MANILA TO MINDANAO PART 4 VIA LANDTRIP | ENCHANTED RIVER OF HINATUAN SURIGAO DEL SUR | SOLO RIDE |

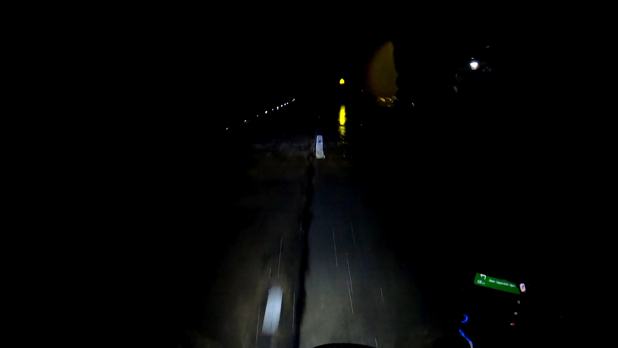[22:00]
Hindi ko alam na ganito dito. Nakakatakot. Tingnan mo naman mga idol oh. Grabe. Halos wala kang makita. Sobrang dilim. Walang mga ilaw. Mga signage lang na kumikintab o umiilaw yung makita mo.
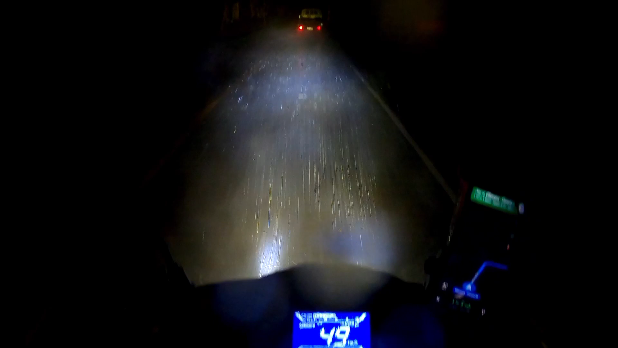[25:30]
Tingnan nyo naman mga idol, halos zero visibility. Sobrang kapal ng hamog ng fog, sobrang kapal, halos wala akong makita. Sobrang natatakpan talaga yung daan. Napakadelikado ang desisyon sa buhay ko. Lubos kong pinagsisihan to. At hindi ko kailanman may advice o may isasuggest sa inyo na magbiyahe kayo ng ganito dito,